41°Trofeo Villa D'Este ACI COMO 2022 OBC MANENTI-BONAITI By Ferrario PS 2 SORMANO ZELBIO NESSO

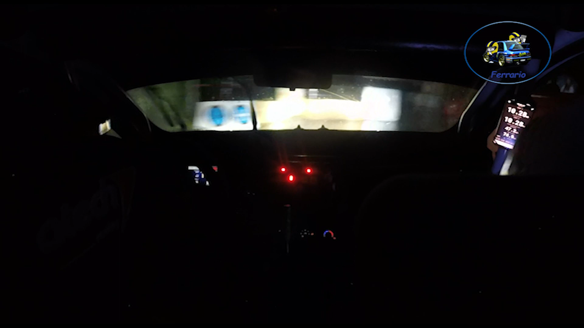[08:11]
a rail, tornante destro, 150, tornante sinistro, umido, umido, dai, almeno ti diverti, se è duro, se è duro sto cambio, calma, il tornante, per destra 2, per sinistra 3, apre 100 a vista, al muro,
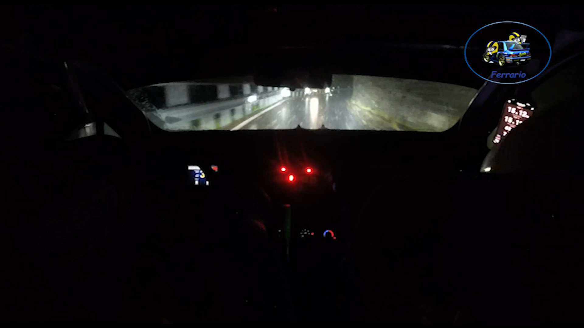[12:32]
4, tornante, per destra, per sinistra, plaoughs un po' e via, per l'خira, segura begini ad ora,